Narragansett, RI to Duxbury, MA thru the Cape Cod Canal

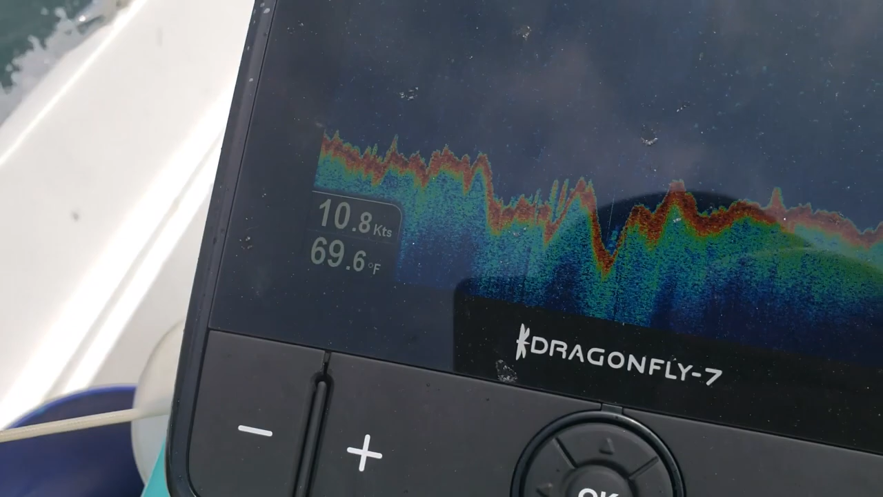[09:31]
On screen: water 69.6°F, speed 10.8 kn
And knots. Water temperature went down a bit.
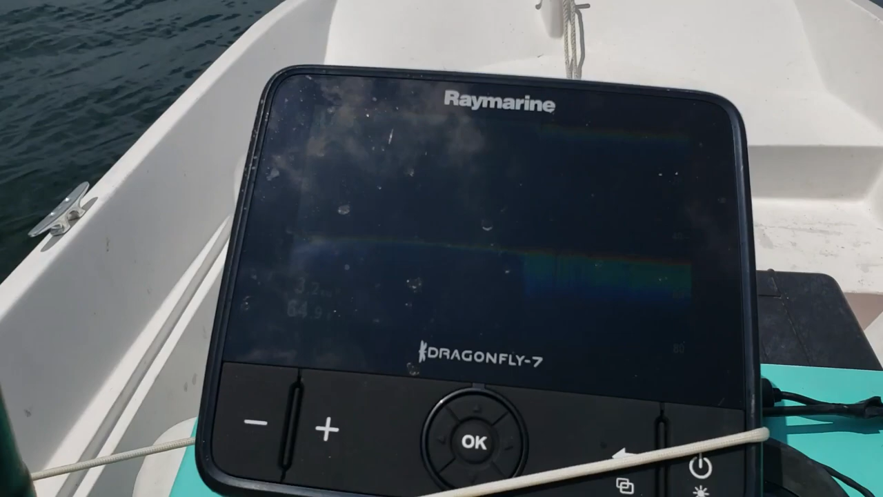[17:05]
Oh, now it's dropping back down actually.
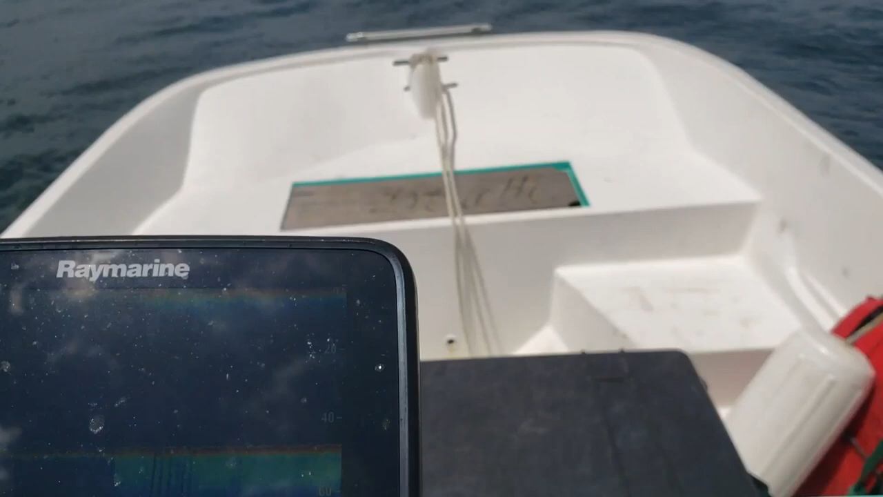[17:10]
Lots of water temperature changes. Ooh, there's a big swirl right there. What's that?